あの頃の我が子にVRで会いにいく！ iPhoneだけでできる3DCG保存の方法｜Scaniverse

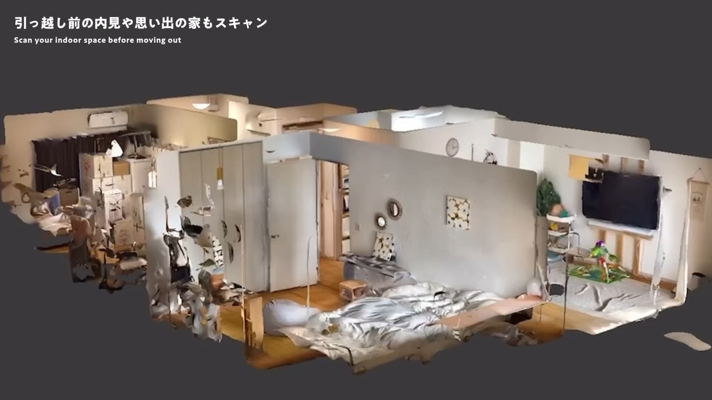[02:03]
ねこの家に引っ越してくるときにこうやって部屋をねスキャンすることでほぼほぼリアルなねサ
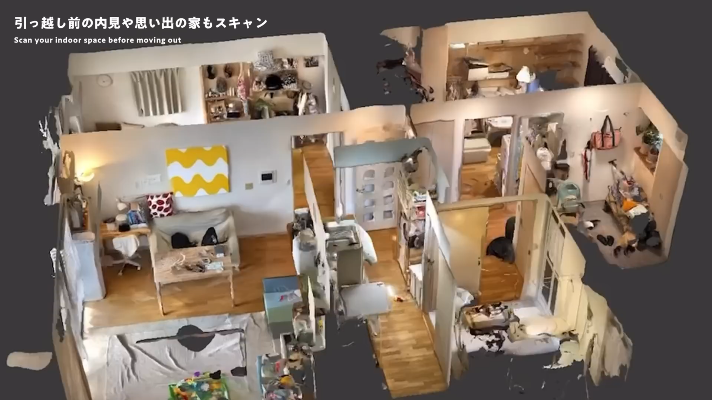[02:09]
イズ感でスキャンができるので引っ越しの時の模